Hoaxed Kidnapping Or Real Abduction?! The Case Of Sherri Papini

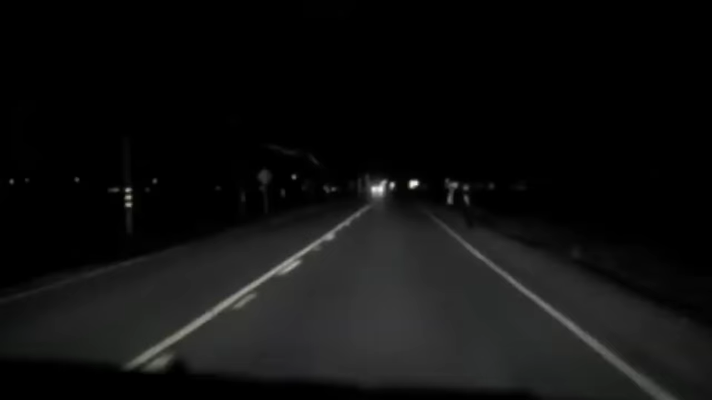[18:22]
I was dark and she pretty much just came out of nowhere. If I had swerved to the right, at least a little bit, I would have hit her with my car.